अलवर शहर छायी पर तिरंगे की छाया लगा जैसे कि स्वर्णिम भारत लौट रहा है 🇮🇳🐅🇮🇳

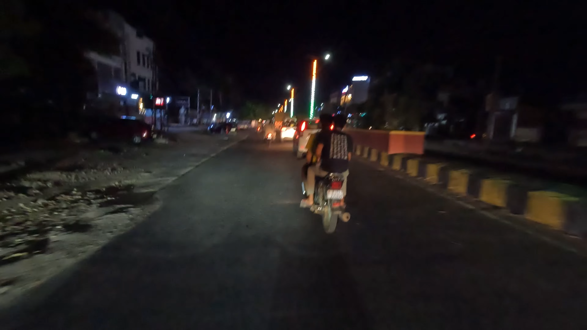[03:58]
अब ही देखो हम कितने बज़े मैं अब ही मंदिर से पहरा रहा हूं 9
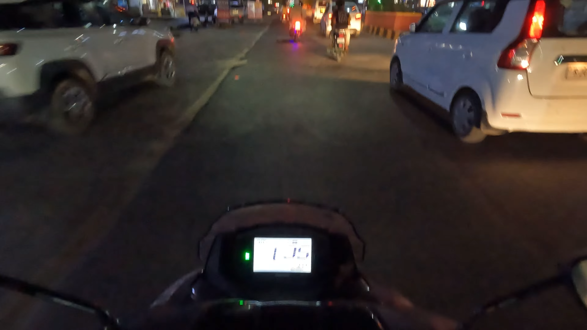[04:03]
बचके बाच मिनट हो रहे हैं और 30-40 की स्पीड से चलता हूं सिटी
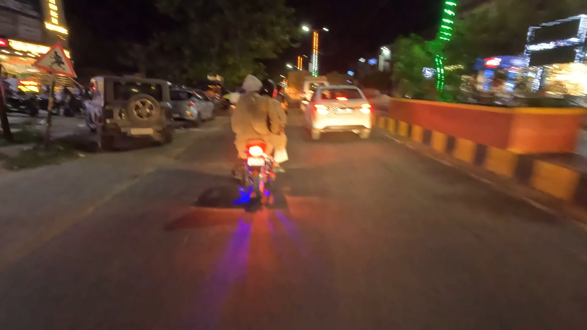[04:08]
के अंदर यही मेरी आवरेज स्पीड होती है 30-30 मान लो आवरेज स्पीड
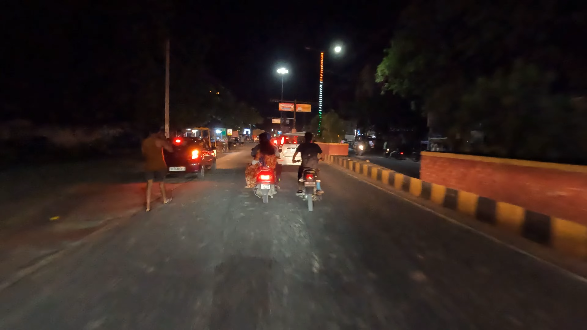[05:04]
तो आप यह जो लाइटनिंग हो जाती है,
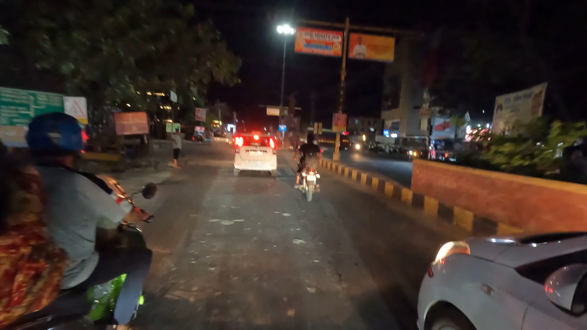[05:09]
उसके बाद यह लाइटनिंग स्टार्ट होती है, मैं आपको बताता हूँ, इस से राइट ले लेता हूँ,
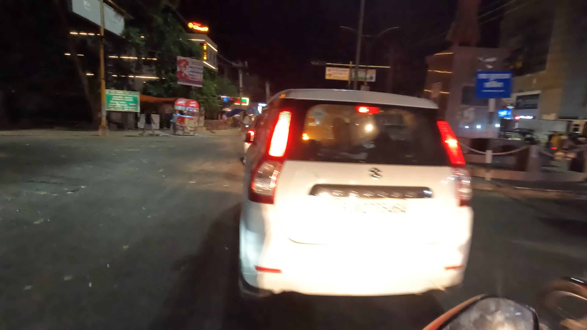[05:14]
वैसे मुझे जाना तो सीधा है, लेकिन र लेने के बाद यहां पर आपको कोई लाइटनिंग दिखाई देगी,
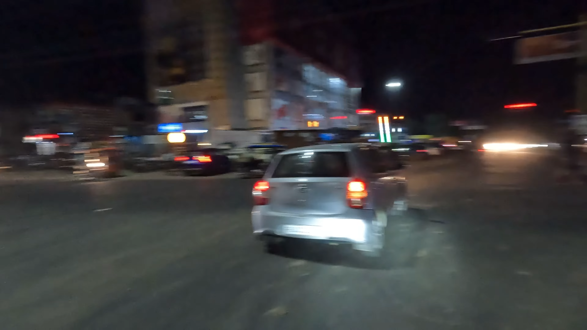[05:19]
हम भी हैं एक पोल, दो पोल, हाँ यह जो जो ज़ूला लगा ज़ूला लगा इस पर जरू लगा दी यह गवर्मेंट में लाइट,
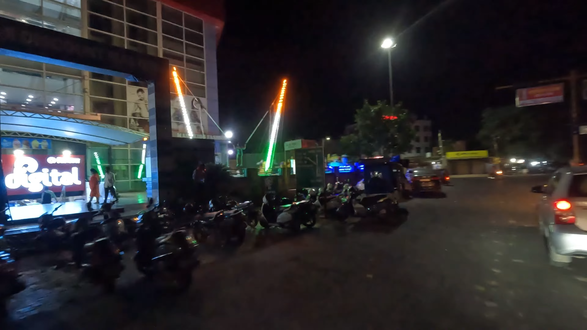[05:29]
तो यहां पर इंजॉय कर रहे हैं लोग, उसके बाद यहां से चलते ह
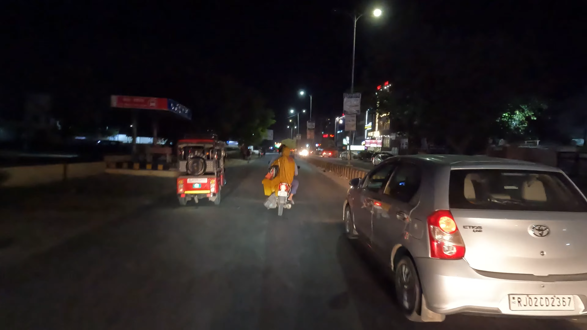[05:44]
और इस पर भी पोल पर जो है लाइटनिंग कर रखी है,
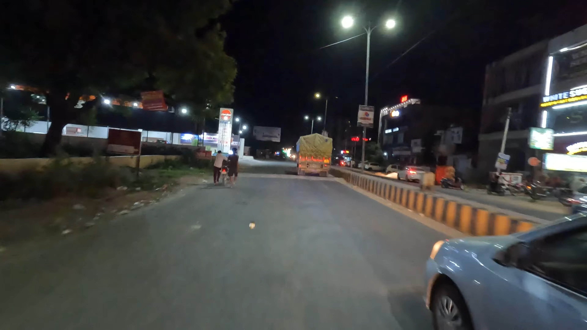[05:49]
है ना शानदा लाइटनिंग, तो यही है बस तो है,
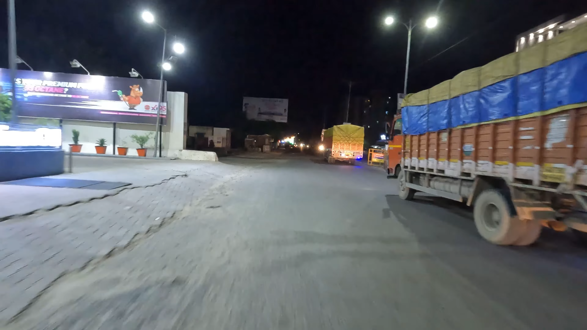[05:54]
तो
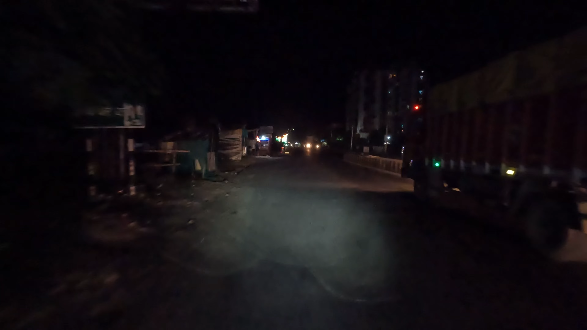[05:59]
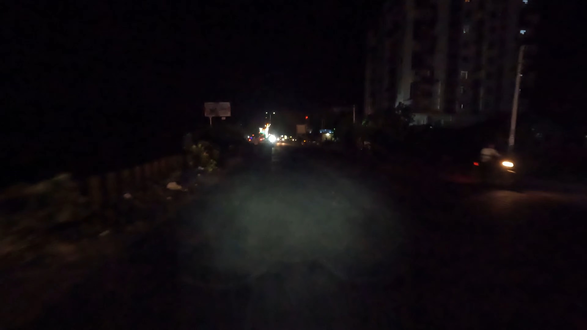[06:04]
अल्मॉस्त तिजारा फाटक के लिए जो लाइटनिंग है वो स्टार्ट हो चुकी है,